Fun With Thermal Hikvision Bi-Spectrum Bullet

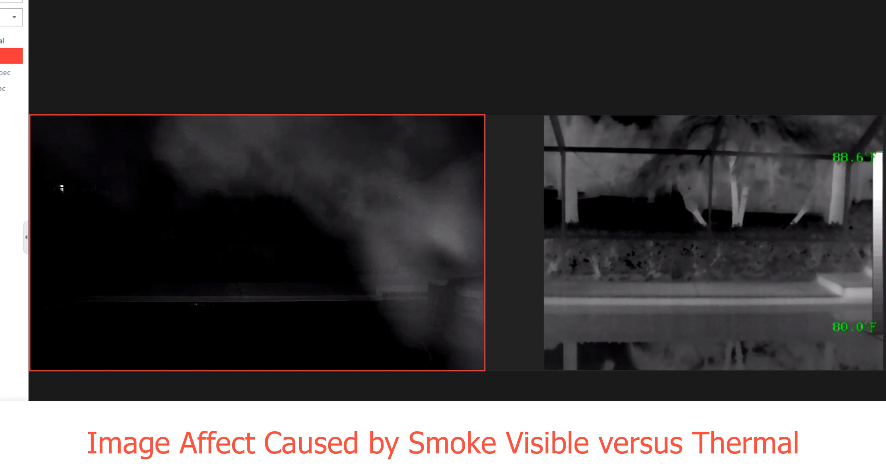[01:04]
On screen: scale top 88.6°F, scale bottom 80.0°F
has no effect on the thermal side whatsoever. We know that thermal cameras can see through smoke and can see through certain densities of fog but there are certain types of gases like CO2 is an example that can obscure a thermal image.
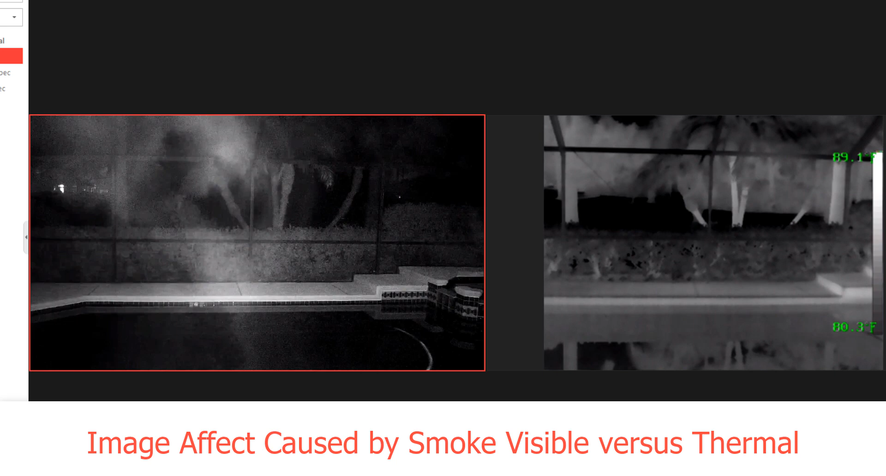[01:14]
On screen: scale top 89.1°F, scale bottom 80.3°F
Depending on the application this could certainly be an advantage of having both a visible and a
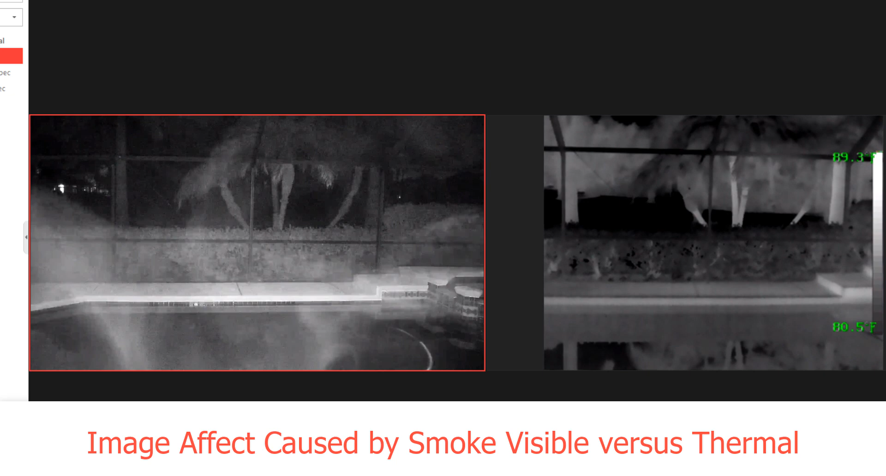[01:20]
On screen: scale top 89.3°F, scale bottom 80.5°F
thermal camera available should smoke be a factor that needs to be dealt with at a particular location.
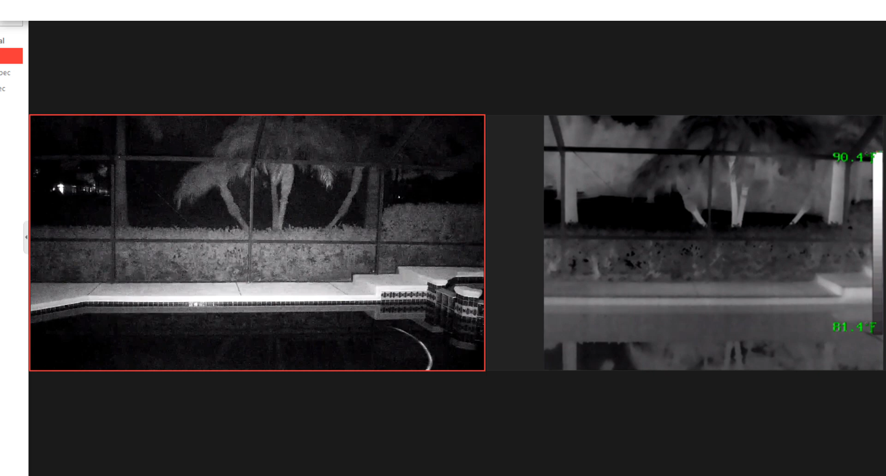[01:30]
On screen: scale top 90.4°F, scale bottom 81.4°F
Now let's introduce a high heat source in front of the camera. In this case approximately 10 meters away I'm just going to use a cigarette lighter. You'll see on the visible side a bright blooming light but on the thermal side you
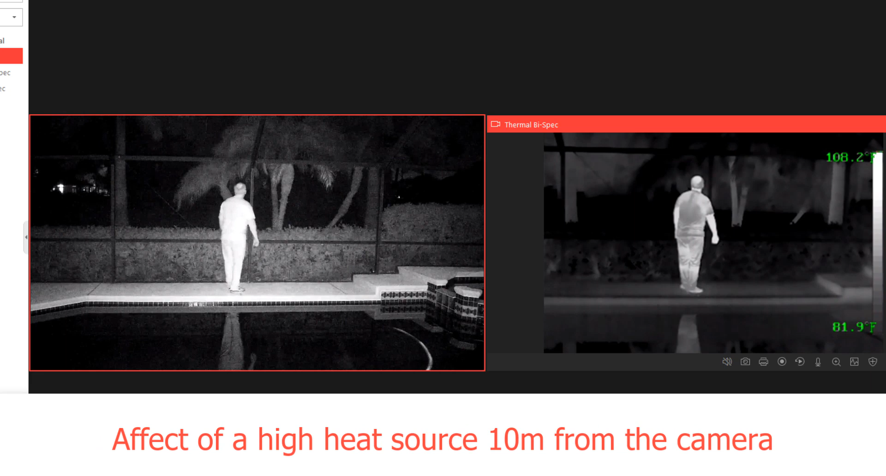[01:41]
On screen: scale top 108.2°F, scale bottom 81.9°F
barely see the flame however the thermal camera with its great sensitivity was able to
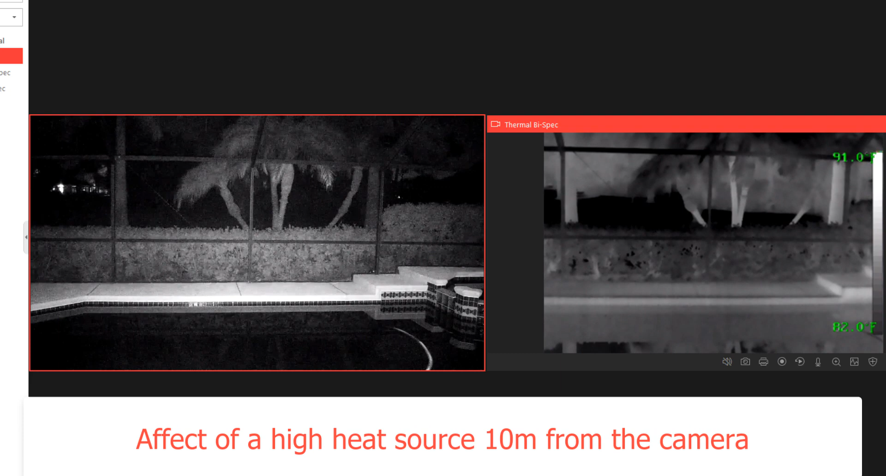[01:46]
On screen: scale top 91.0°F, scale bottom 82.0°F
trigger an over temperature alarm that you can both hear and see on screen as I'm using height central.
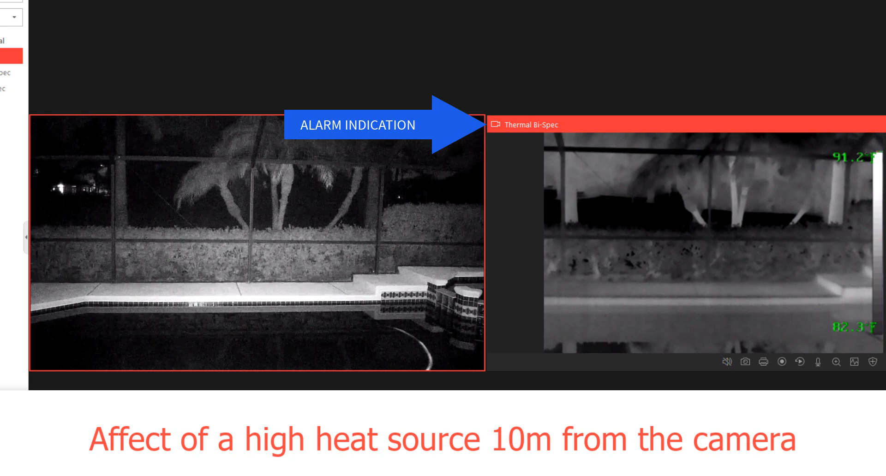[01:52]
In this scene I'm going to demonstrate for you once again that the thermal camera can detect an over temperature situation and trigger an alarm. We're also going to prove that a thermal camera cannot see through water. So in this case I have a one gallon jug filled with very hot water. I'm going to place it into the swimming pool and you'll see that it disappears. However notice that when I do bring it back out the water is still very hot.
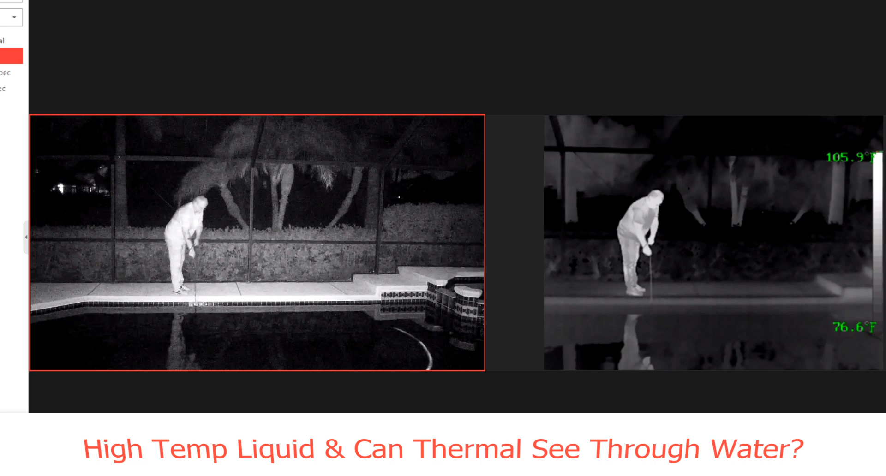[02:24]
On screen: scale top 105.9°F, scale bottom 76.6°F
A new over temperature alarm is triggered. I'll place it on the pool deck.
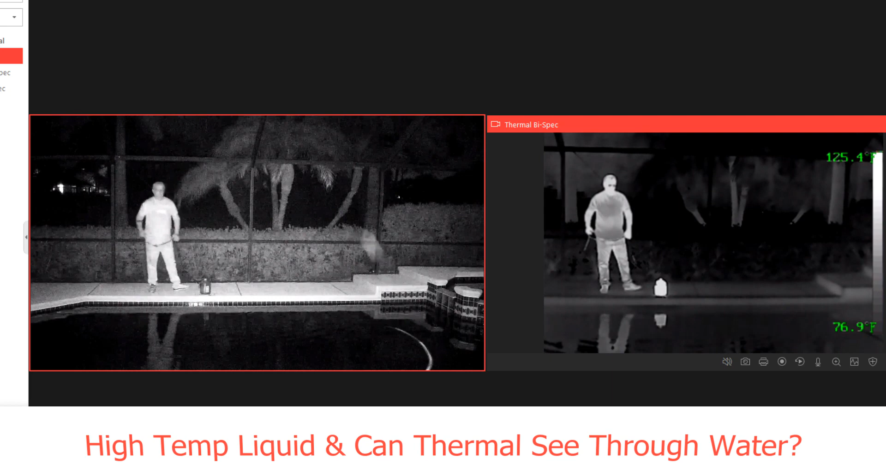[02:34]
Let it sit there for just a moment and then I'll put it back in the water again.
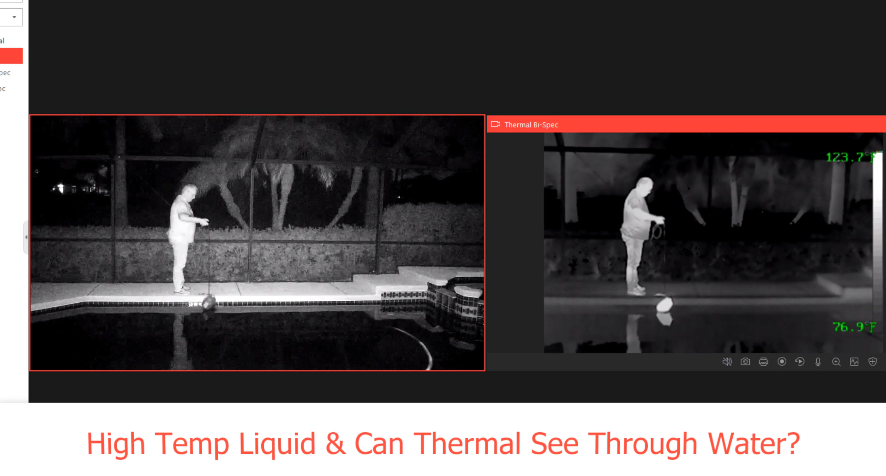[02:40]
On screen: scale top 123.7°F, scale bottom 76.9°F
If you look closely at the pool deck you can see that there was heat transfer from the water jug to the deck. This is referred to as heat transference. As I remove the jug of water from the pool again you'll see that we will trigger another temperature alarm from the thermal camera. High temperature detected freezer condenser. High temperature detected freezer condenser.
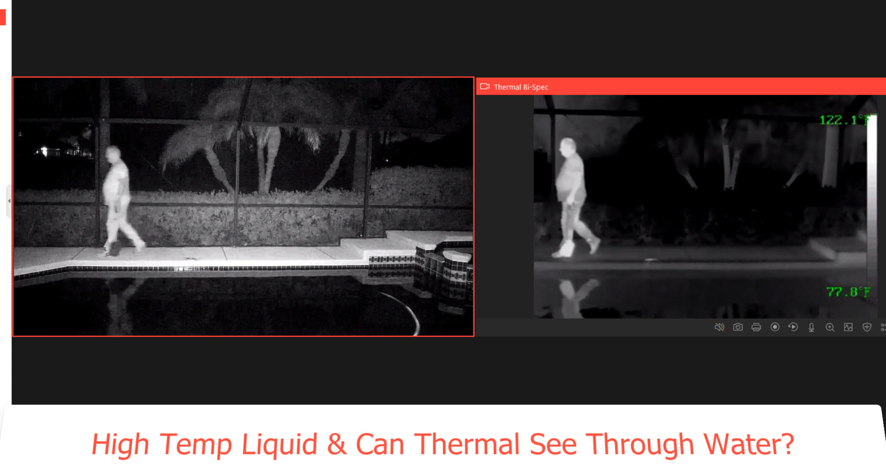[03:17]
On screen: scale top 122.1°F, scale bottom 77.8°F
High temperature detected freezer condenser. High temperature detected freezer condenser. High temperature detected freezer condenser. This next demonstration is going to show the effect of bright lights on visible cameras versus thermal cameras. I'm just going to use a handheld flashlight as I first turn the light on and point it at the camera you can see that the visible camera is basically blinded however as I move over into the thermal image you can't even tell that I have a flashlight in my hand this would be
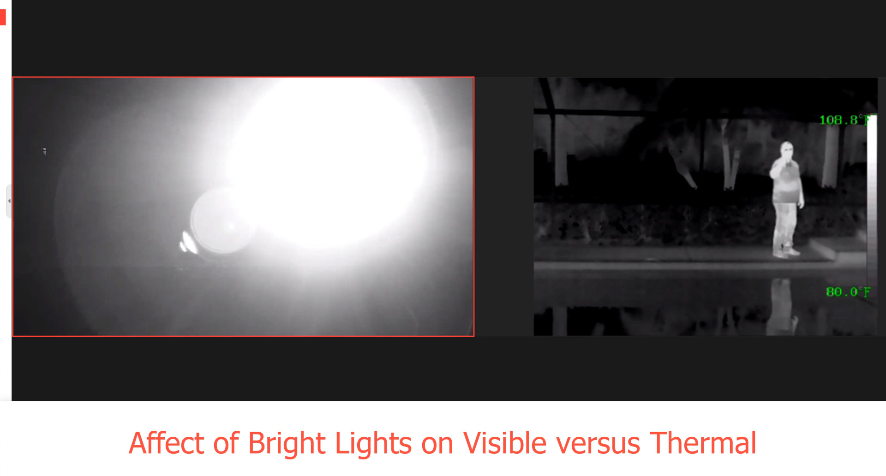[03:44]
On screen: scale top 108.8°F, scale bottom 80.0°F
especially applicable in areas where cars are driving by a particular location and the headlights ultimately flash into the camera overall the effect is quite dramatic it
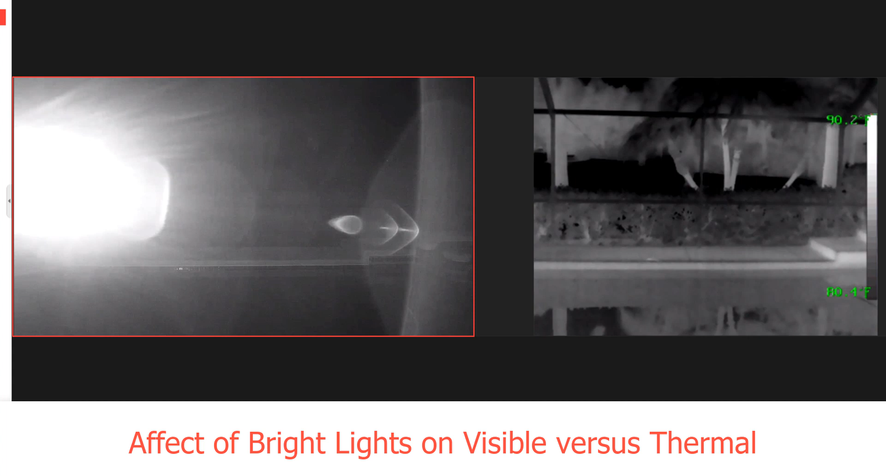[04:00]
should be noted that it's not just lights that are very close to the camera but even lights out in the distance as I'll demonstrate in another portion of this video
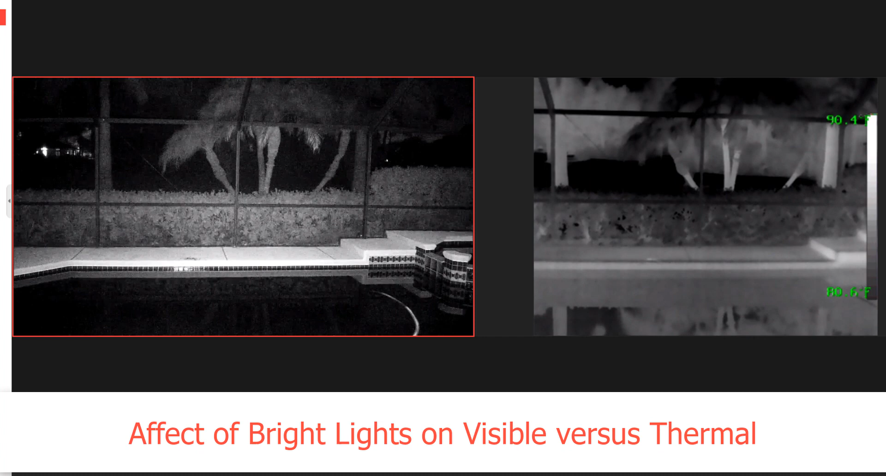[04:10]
up to this point we have been looking at our visible camera with IR illumination turned on
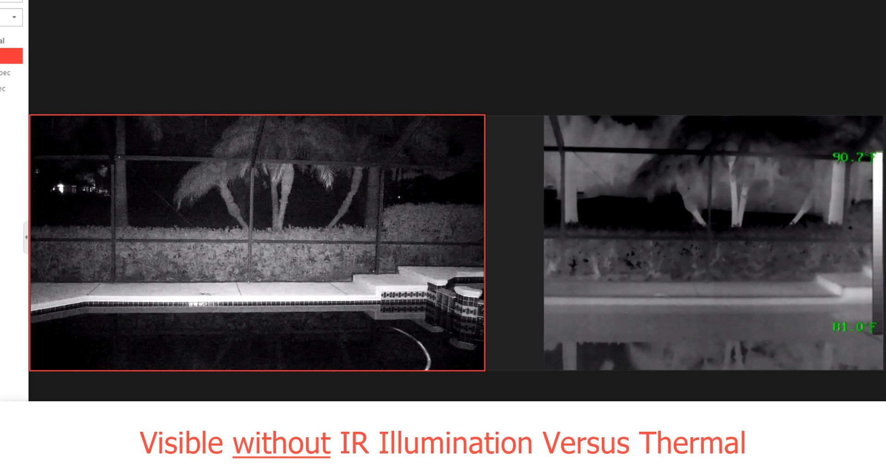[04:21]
which is a feature of the bi-spectrum camera but I'm going to go ahead and turn it off just so that we can see the difference from a non IR visible camera to our IR visible camera to our thermal camera and as I'm walking through this scene you probably don't even notice me until I move in front of the thermal camera which of course immediately detects me with an alarm
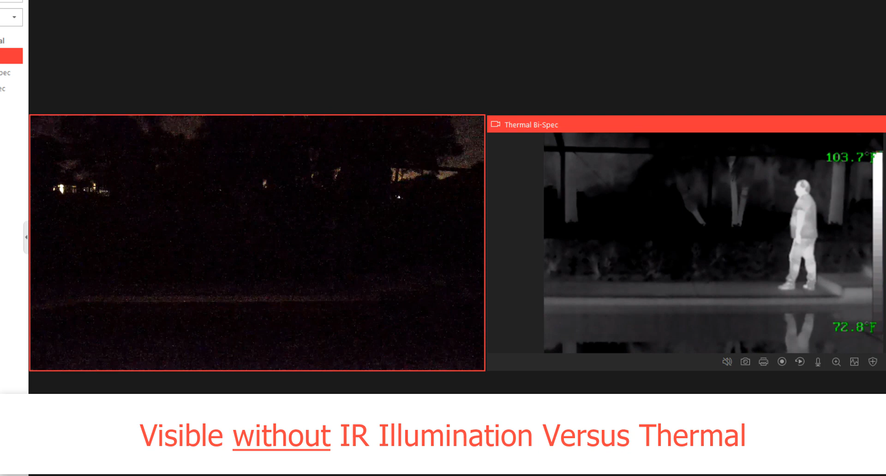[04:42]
On screen: scale bottom 72.8°F
using simple motion detection as I walk back through the scene in the opposite direction look closely at the visible camera and see if you can spot me in the scene check perimeter thermal detection continuing to use visible without IR I've changed the setup here just a little bit
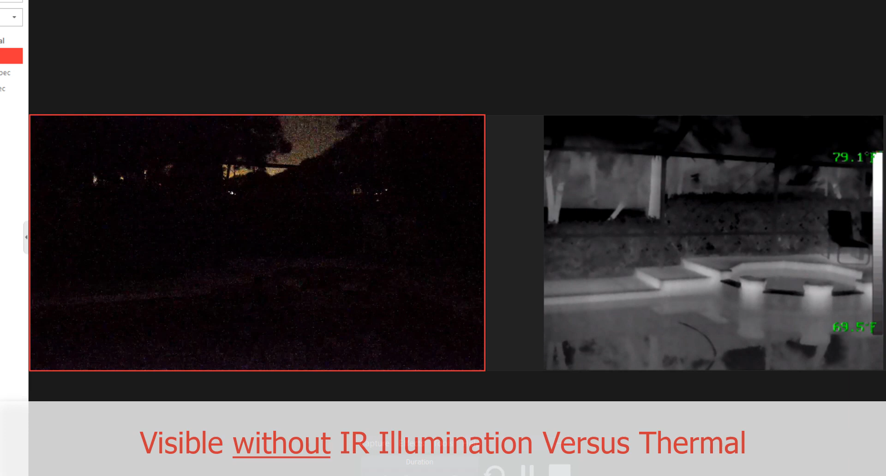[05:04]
On screen: scale top 79.1°F, scale bottom 69.5°F
but you're going to see as I move into this scene the thermal camera is going to detect me using motion detection at this point an alarm is triggered through height central but to the